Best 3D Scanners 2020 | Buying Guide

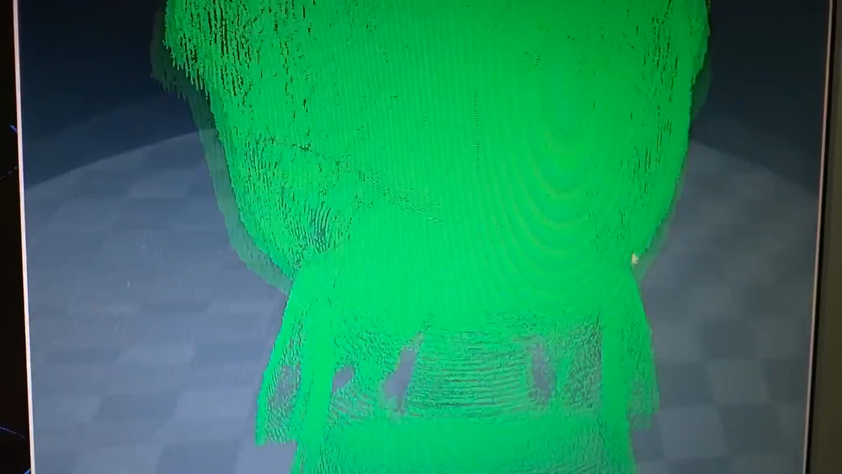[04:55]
a specialized 3d software app called horus for scanning on your cyclop
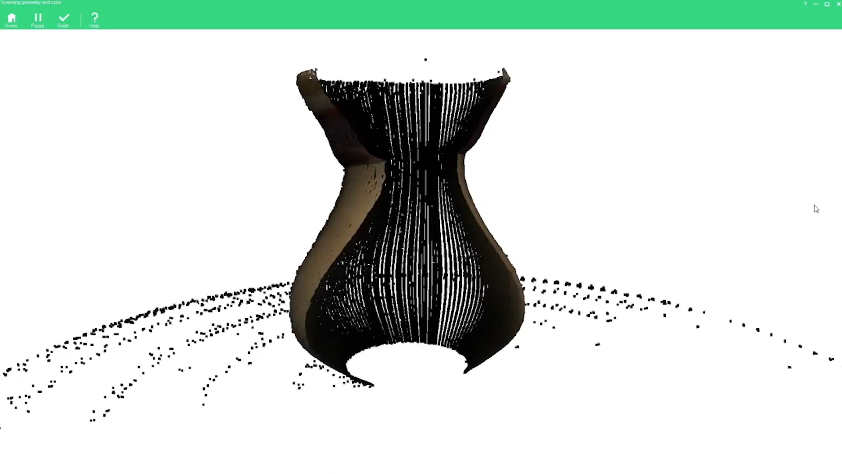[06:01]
tech startup matter and form this low-cost 3d scanner uses two lasers